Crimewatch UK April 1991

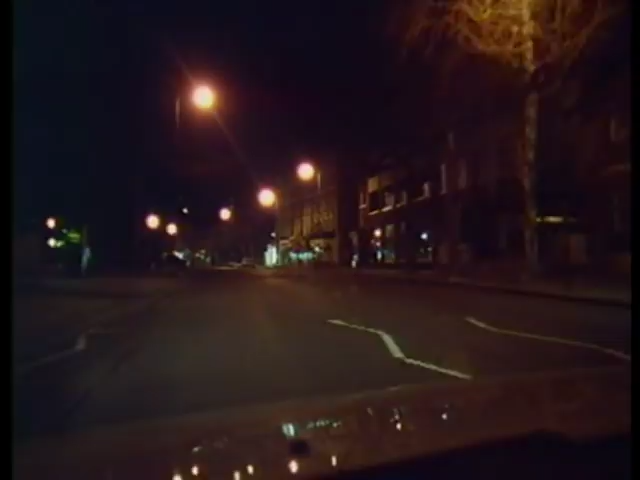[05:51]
He drove the car towards Green Dragon Lane in Brentford, and I told him that it was back the other way.